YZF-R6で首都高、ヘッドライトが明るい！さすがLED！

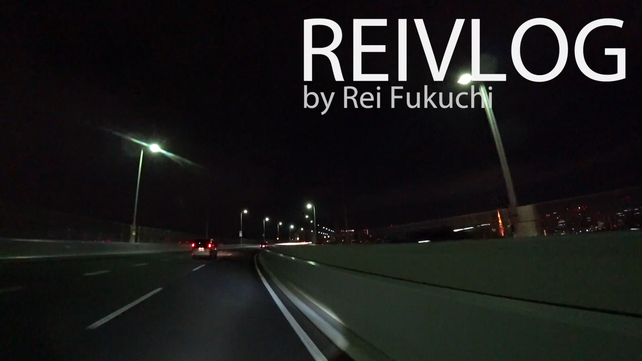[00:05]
はいこんばんはレイです今YZF-R6と首都高のレインボーブリッジを渡るところですこんなところ
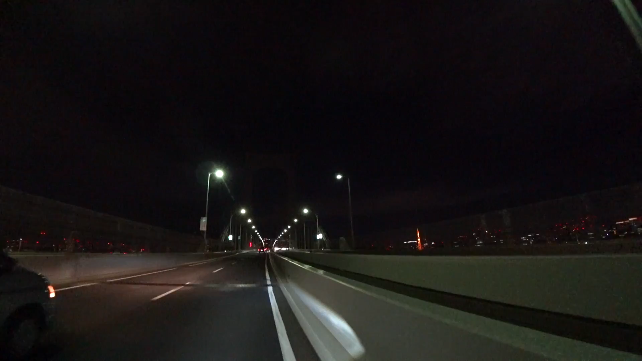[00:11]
右側に見えるのが東京タワーですねかっこいい後ろがお台場とかフジテレビがある方ですね左側が柴浦とか天王寺の方だねさてさてパーキングでちょっと一息つきたいな
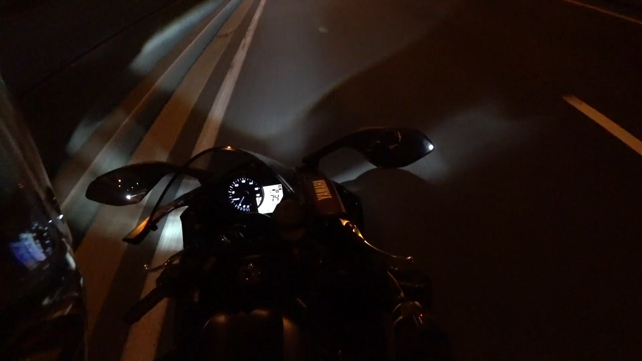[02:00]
今ですね首都高の外に来ましたので制限速度が60キロから80キロに上がりました僕は今80キロ弱な感じで走ってるんですけど